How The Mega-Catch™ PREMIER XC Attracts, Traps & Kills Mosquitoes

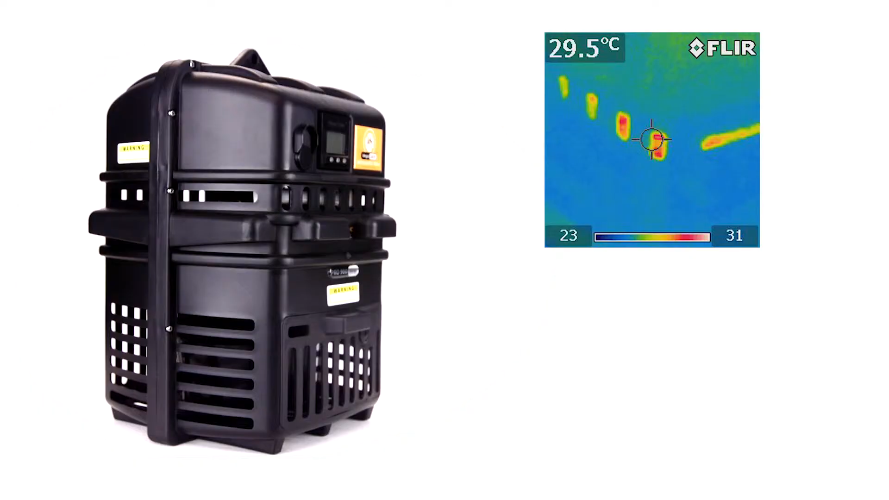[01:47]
On screen: spot 29.5°C
As mosquitoes get close, their thermal sensors detect the trap's infrared signature.